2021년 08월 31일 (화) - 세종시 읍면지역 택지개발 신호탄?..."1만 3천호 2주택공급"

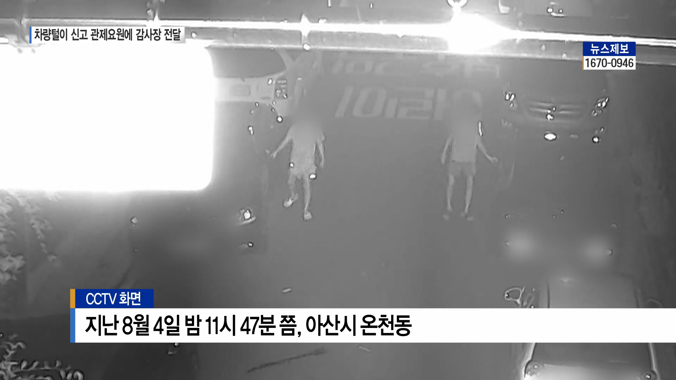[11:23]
자정 무렵 아산 온천동의 한 이면도로 10대 남성 2명이 걸어가며 주차된 차량의 문을 하나씩 열어봅니다. 문이 잠기지 않은 차량에서 물건을 훔치려는 겁니다. 결국 두 사람의 수상한 흔적은
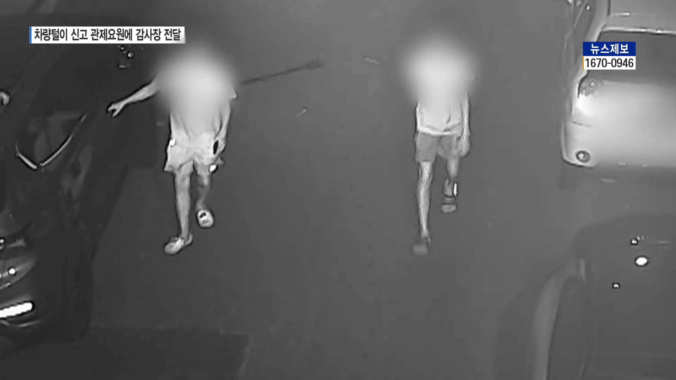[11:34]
관제센터 CCTV에 고스란히 찍혔고 실시간으로 관제 중인 아산시 관제센터 요원의 신속한 신고로 현장에서 경찰에 체포됐습니다.